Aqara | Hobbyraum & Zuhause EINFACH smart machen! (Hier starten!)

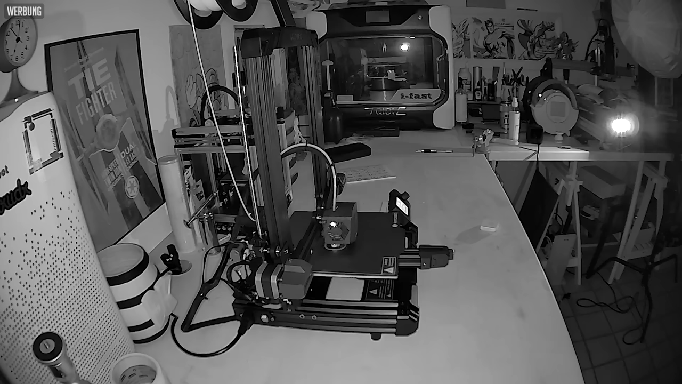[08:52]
Die Bildqualität der Kameras ist, wie ihr seht, selbst bei den kompakten Modellen sehr anständig und alle Kameras sind mit Infrarot und Nachtsicht ausgestattet.